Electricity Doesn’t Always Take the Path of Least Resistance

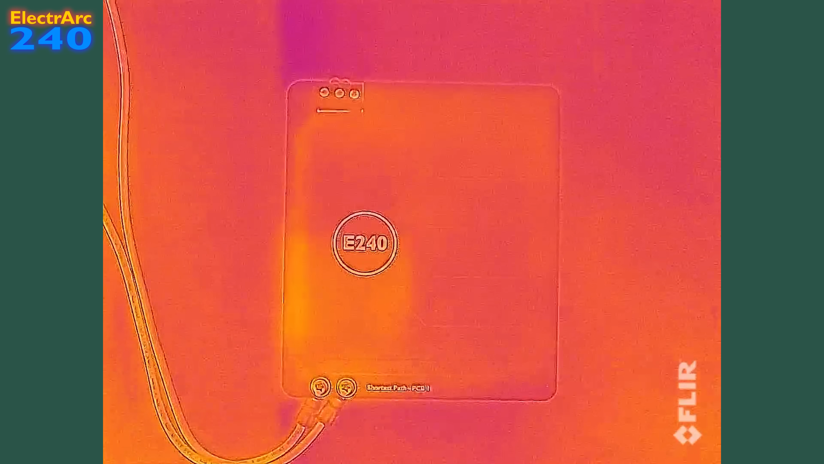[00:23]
Looking through the thermal camera, we can see that, indeed, the short trace is getting hotter because a greater proportion of the electricity is choosing that path, the path of least resistance.
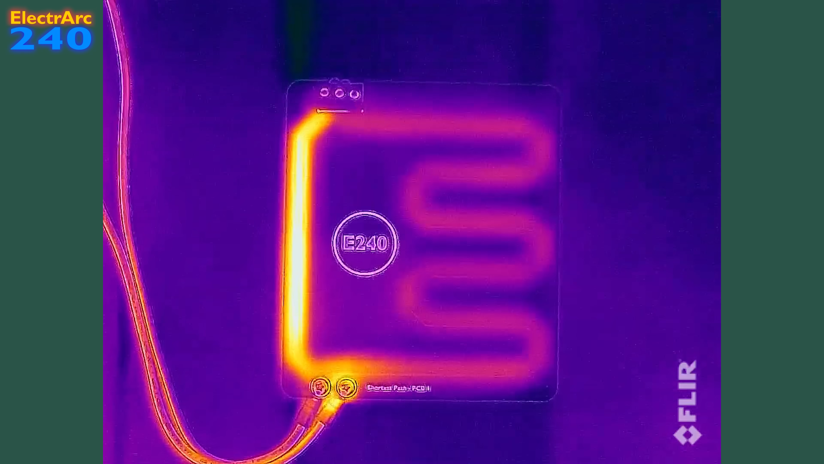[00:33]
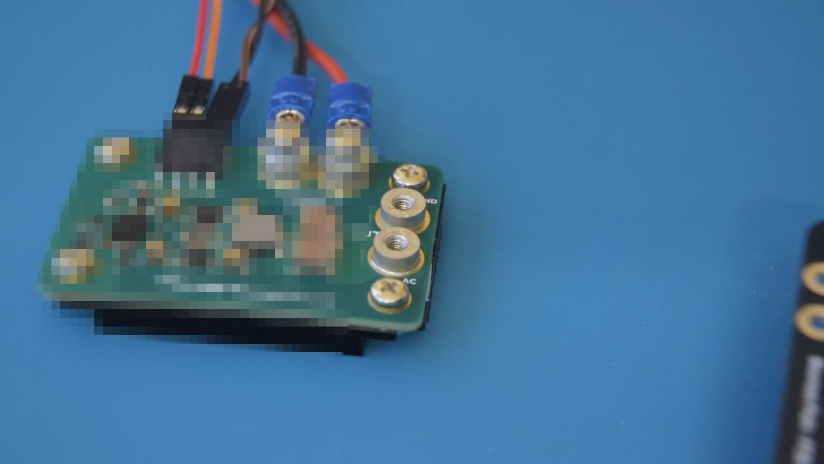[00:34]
However, if we now swap the power supply for this rather pixelated circuit, we can see something quite unexpected happening.
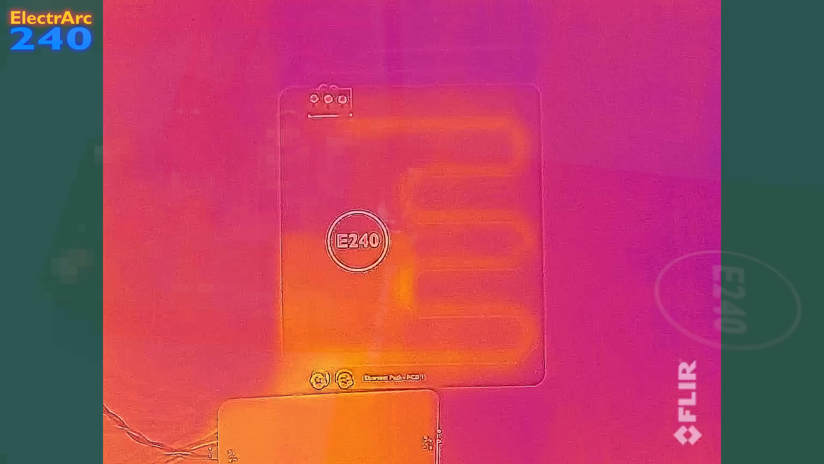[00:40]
The long trace is now heating up, while the short trace remains pretty much stone cold.
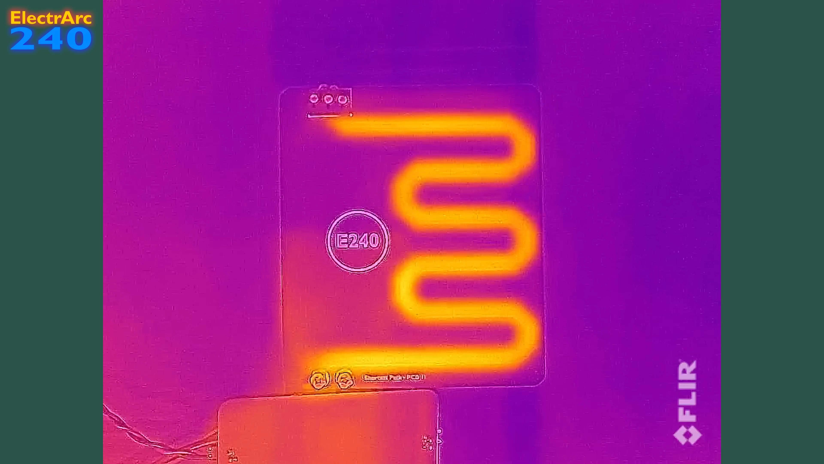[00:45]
The electricity is now choosing to follow the long path.
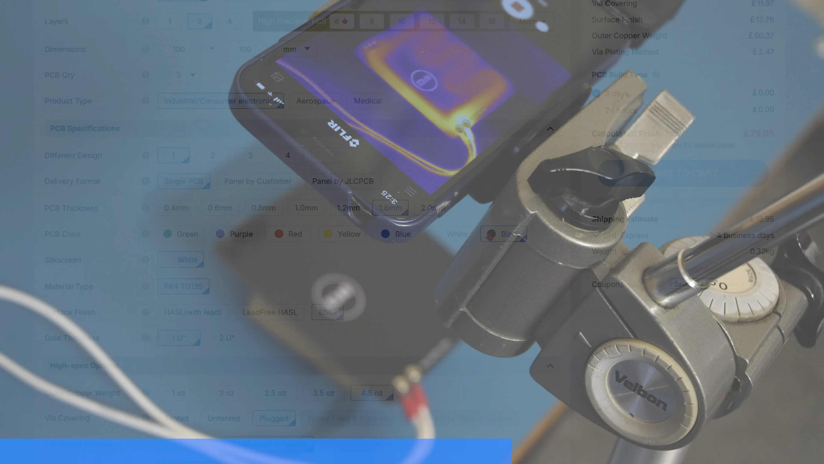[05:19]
but also if you want to easily measure the temperature of the tracers on your board, as it has a good emissivity.